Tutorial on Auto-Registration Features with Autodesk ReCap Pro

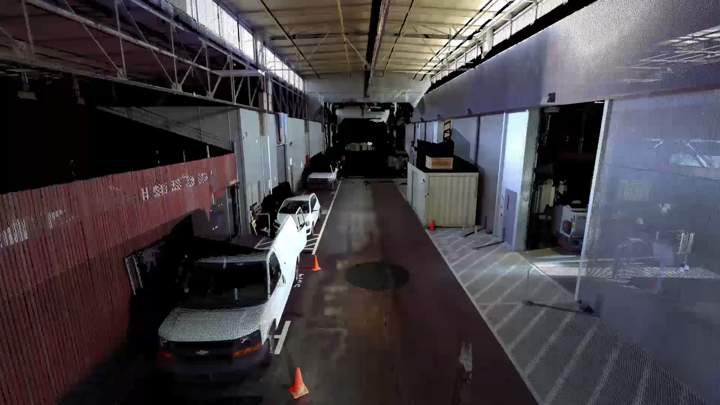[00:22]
In the past this process meant loading up two overlapping scans and picking three common points between the two scans.
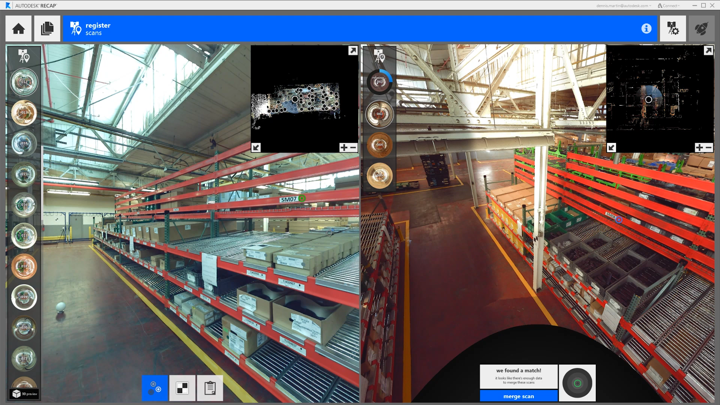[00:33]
Then you had to repeat that process for every scan in your scene. Now with automatic registration most if not all of this process can be done with the click of one button.
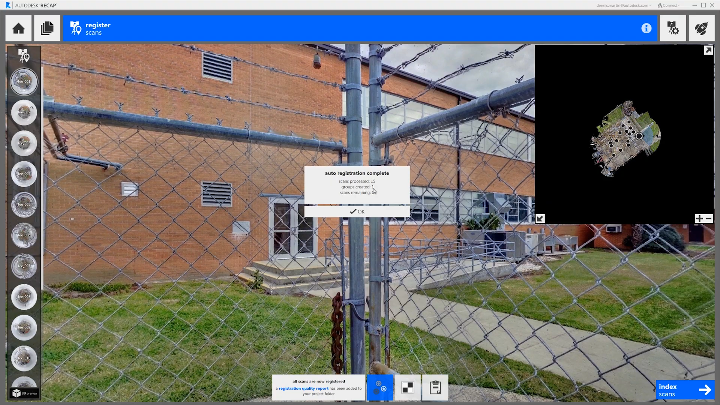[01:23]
So the auto registration is completed. We've registered 15 scans into one group with zero scans remaining in about 2 minutes 16 seconds.
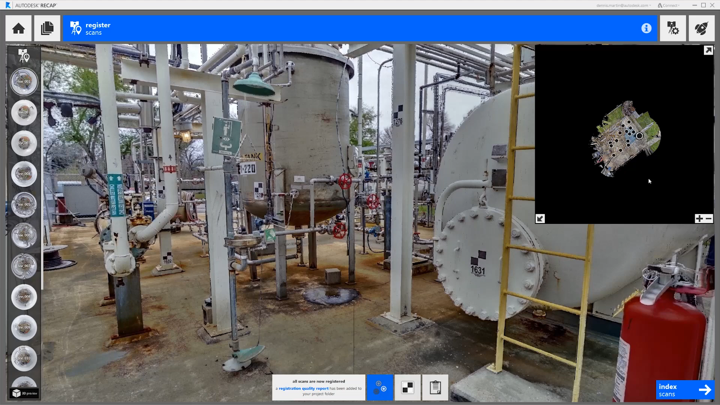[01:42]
And last we do a quick visual inspection of the results. Then index our scans and our registration is complete.
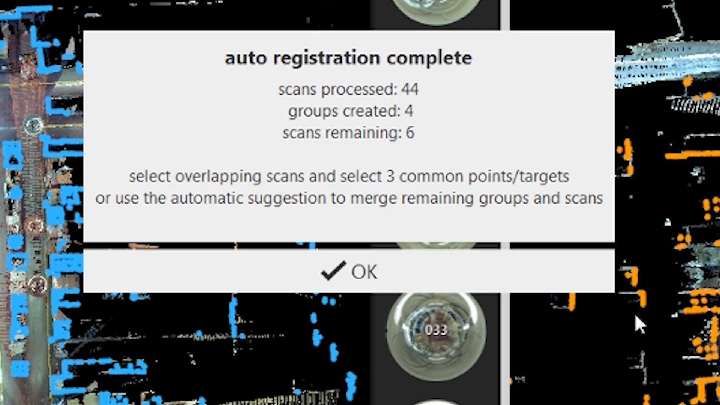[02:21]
It's processed 44 scans out of the 50 into 4 separate groups with 6 scans unregistered. Now we just need to join the remaining groups and the unregistered scans to complete the registration. In most cases this is simply a matter of loading up overlapping scans in the left and right window. Then the automatic matching feature will automatically put the two scans together. For this step I like to use the plan view because it's easier to see where the overlapping scans are.
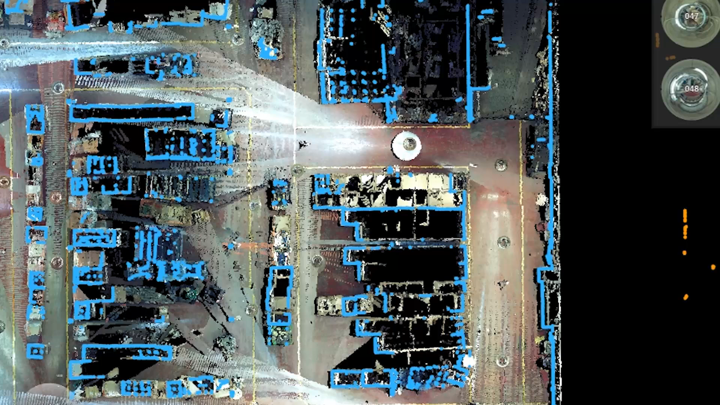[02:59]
We can load a new scan into the window by double clicking on the mirror ball icon that represents the scanner location.
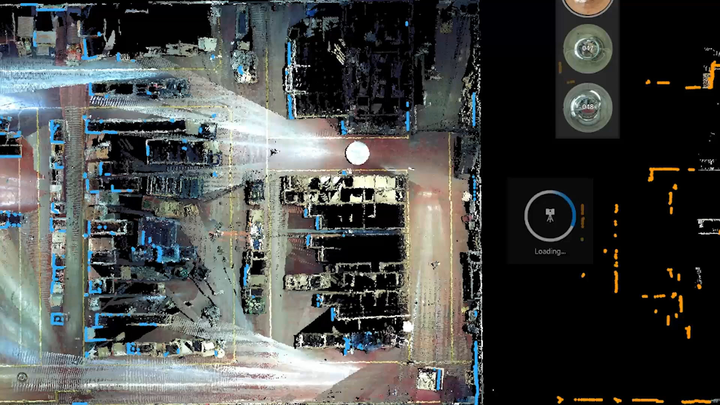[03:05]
Once you load a new scan ReCap360 automatically starts searching for a match between your two scans.
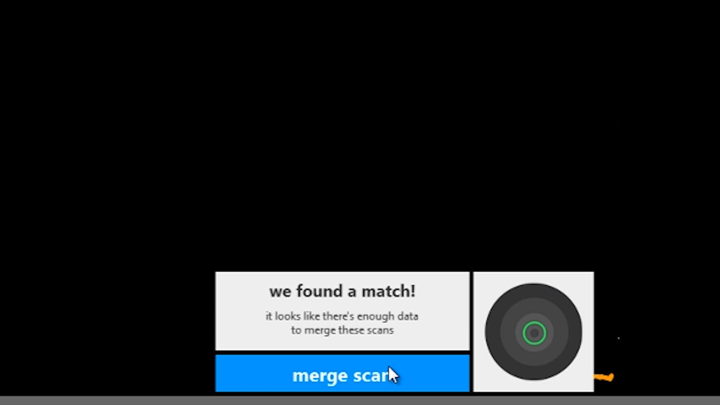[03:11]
If it finds one you'll see a little indication of how good it thinks the match is. In this case we have a green circle which means it's a good match. So all we need to do now is click the merge scan
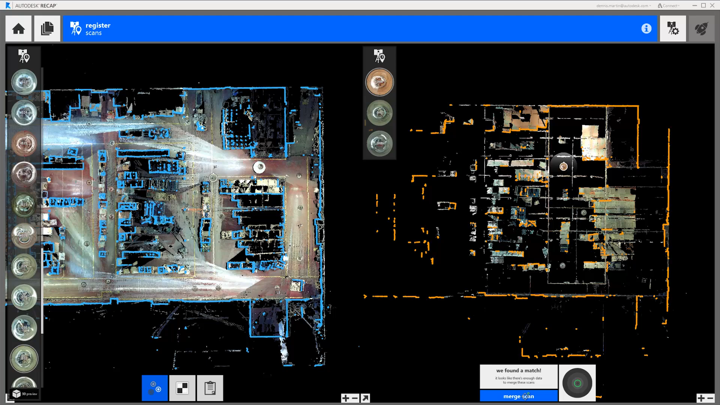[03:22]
button and it will merge this entire group of scans to the main group on the left. A global registration will refine all of the scans that overlap during this process.
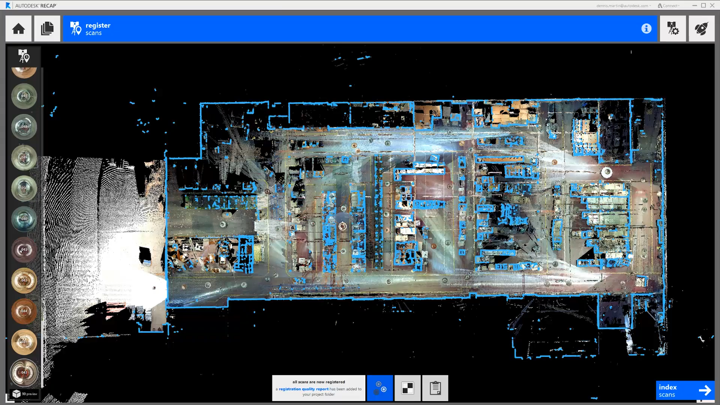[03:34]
Now we just repeat those steps for all the remaining scans and groups to complete the registration.